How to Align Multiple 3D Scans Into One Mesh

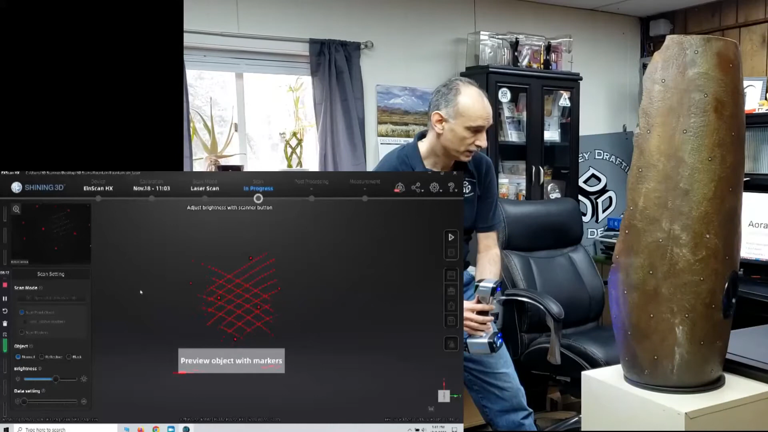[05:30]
And there it is. As you can see it filling in on the screen, that's looking good.
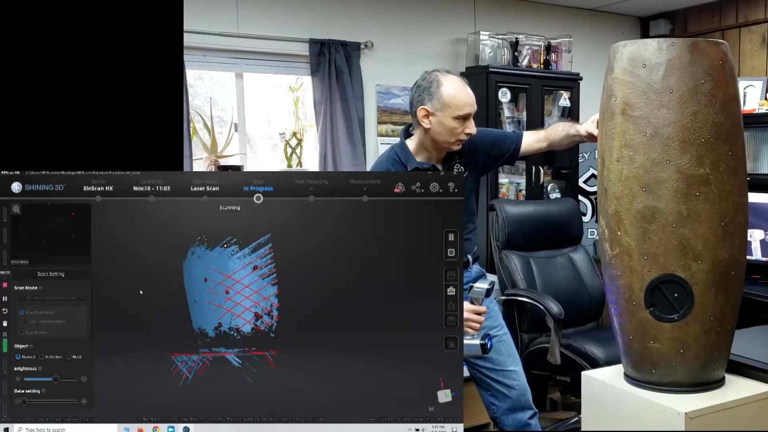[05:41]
So I'm just going to spin this around and scan this lower part of the fountain. So I'm going to click on that.
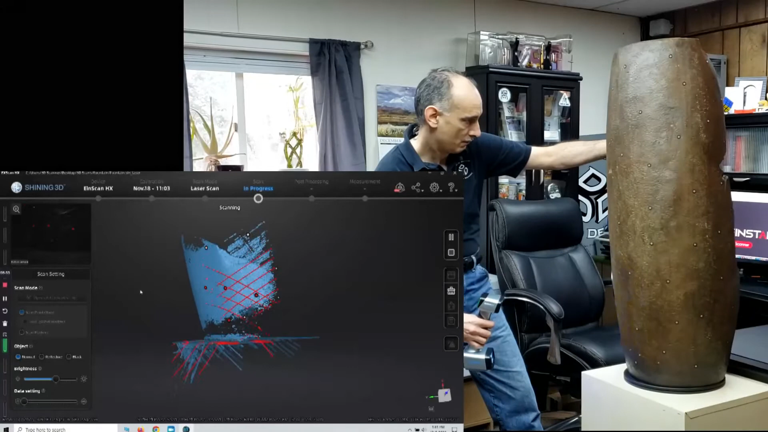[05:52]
So I'm going to click on
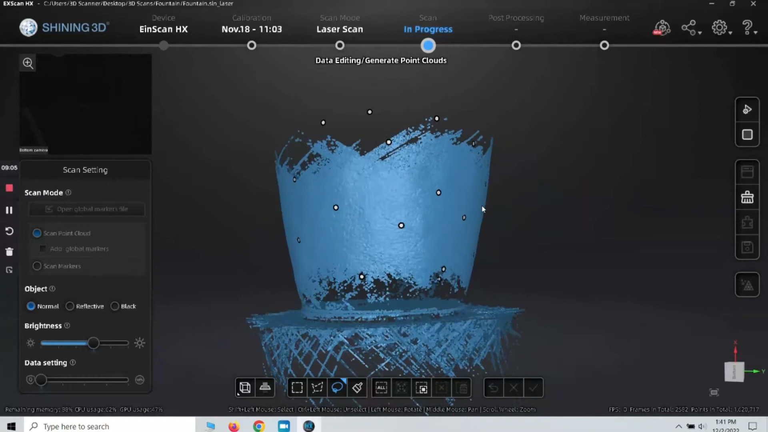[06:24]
I'm going to click on Generate Point Clouds. Okay, so that looks good.
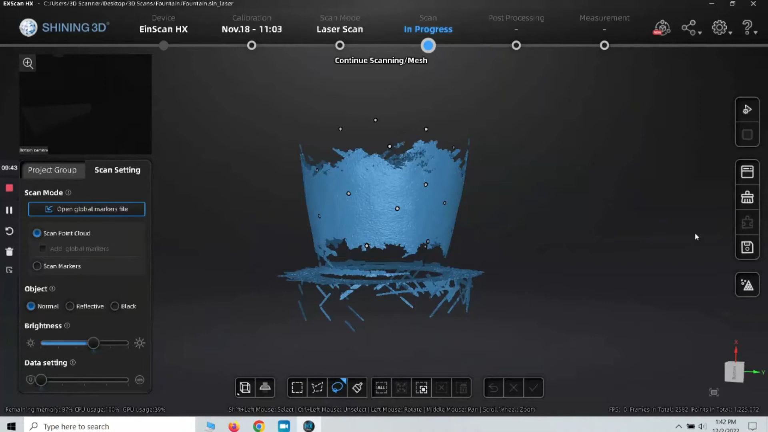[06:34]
What I'm going to do is go back to the project group, and I'm going to hit New Project.
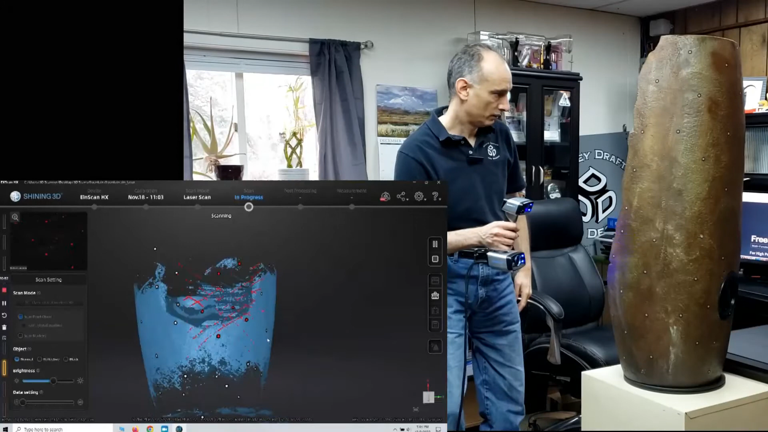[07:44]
Okay, that looks good. Alright, so I'm going to go ahead and hit the play button to pause it.
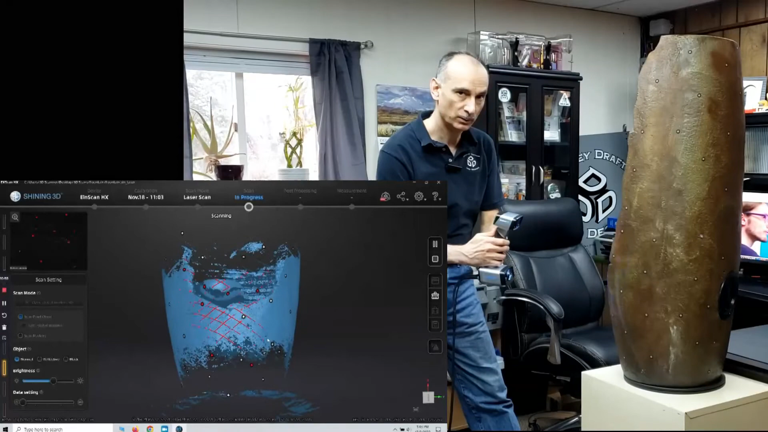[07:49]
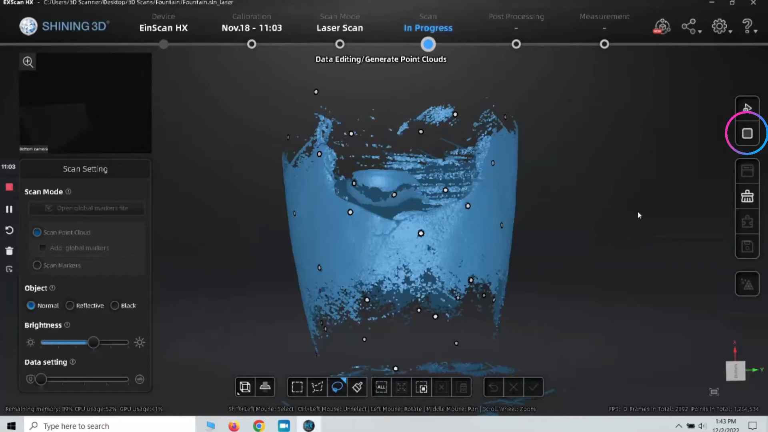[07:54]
We're going to come back to the software now, and we're going to click again on Generate Point Clouds.
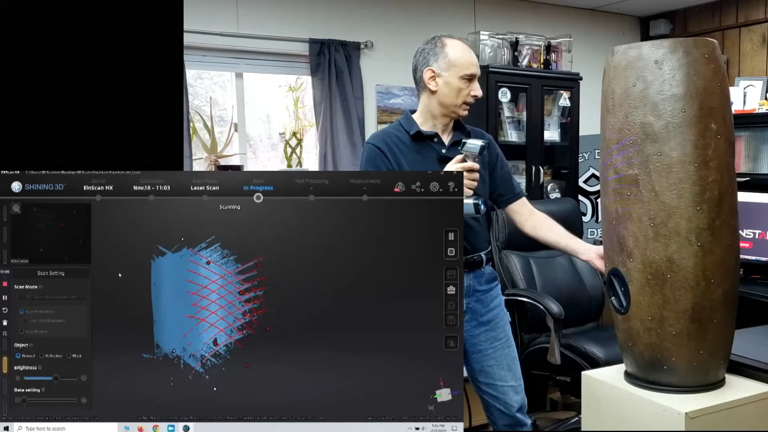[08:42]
If you notice too, I am overlapping just a little bit from one scan to the next, and that should help out.
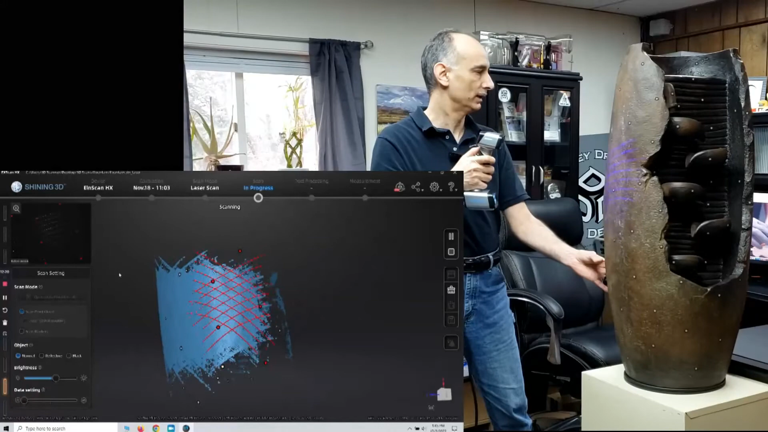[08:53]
Again, I'm not too worried about this little tricky area in here,
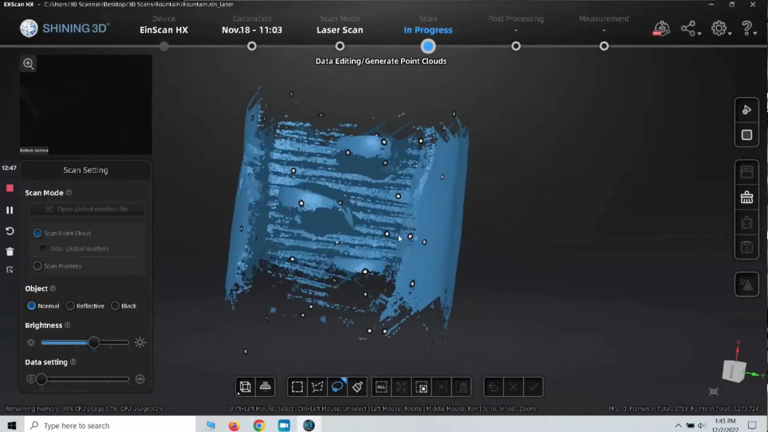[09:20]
I'm going to generate point clouds again.
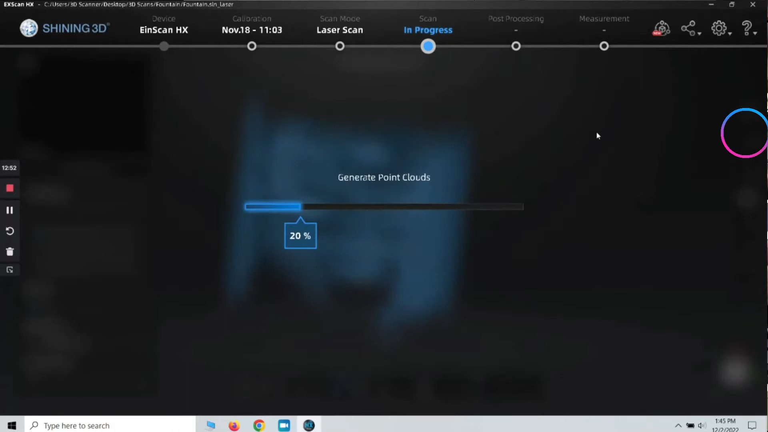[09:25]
Very good.
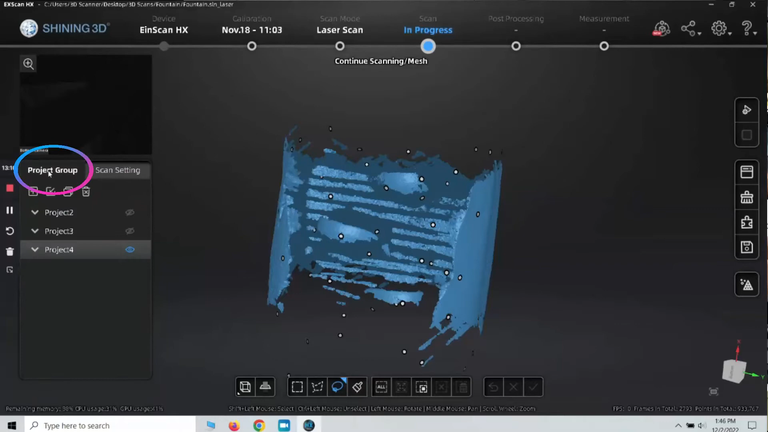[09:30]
Okay, so let's go back to the project group, and we're going to add a new project again.
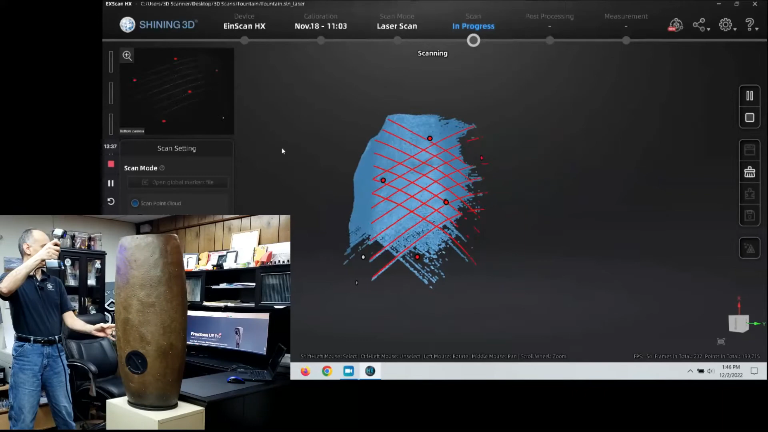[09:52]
I'm going to start to see the preview. All right. Go ahead.
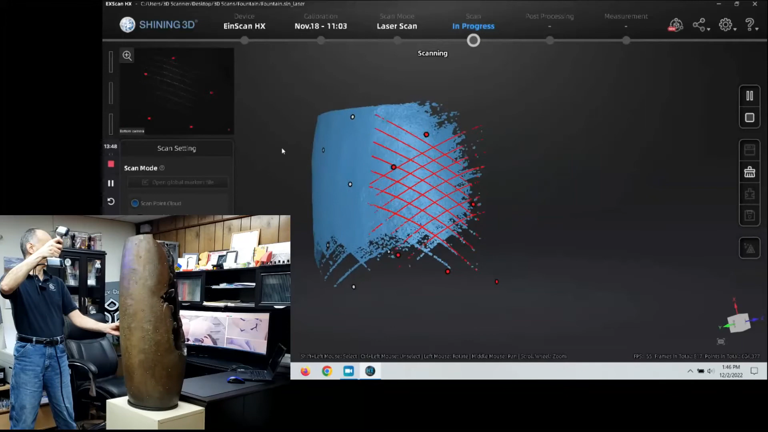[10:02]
We're going to start to see the preview. All right. You can do that.